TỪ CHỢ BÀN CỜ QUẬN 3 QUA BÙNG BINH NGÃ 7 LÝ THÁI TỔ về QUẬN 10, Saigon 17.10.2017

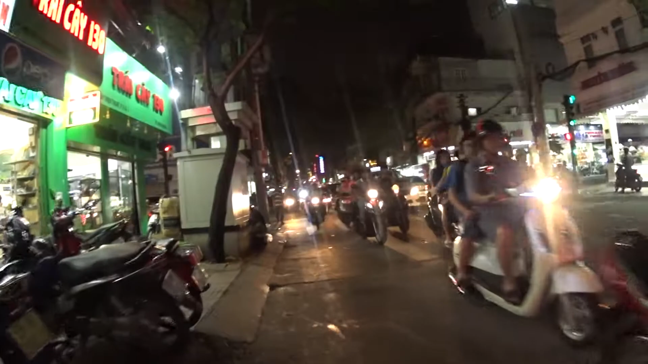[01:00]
Rất lạnh thật chứ. Chúng ta sẽ chờ cái ngã tư này băng qua đường nhé. Đây là ngã tư Nguyễn Thiện Thuật và Nguyễn Đình Chiểu này các bạn.
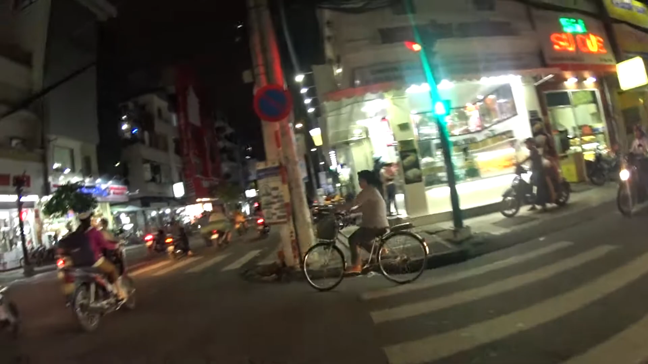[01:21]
Hai cái ông họ Nguyễn này thì được tập trung ở đây. Cái đoạn Nguyễn Đình Chiểu phúc gần Lý Thái Tổ này thì họ
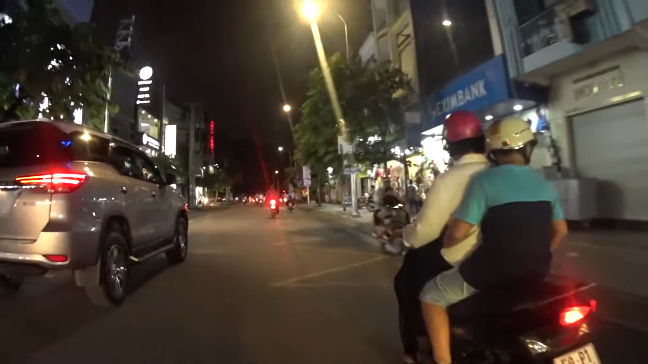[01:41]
bán nhiều, bán và cho thuê cổng hoa rất là nhiều.
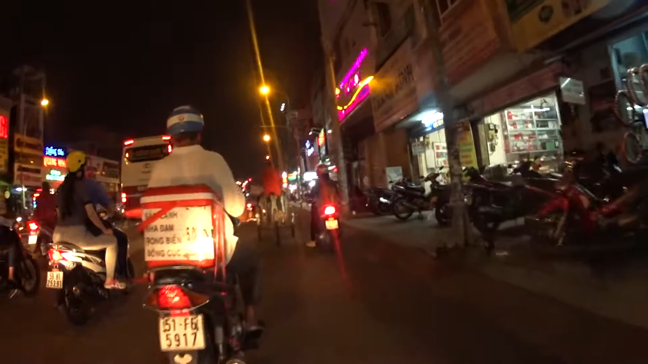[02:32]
Có những người bán sâm lạnh ở Nha Nam đi rong. Đây là một cái bác đạp xích lô ạ. Đây chúng ta chuẩn bị đi đến vòng xoay ngã 7 Lý Thái Tổ các bạn.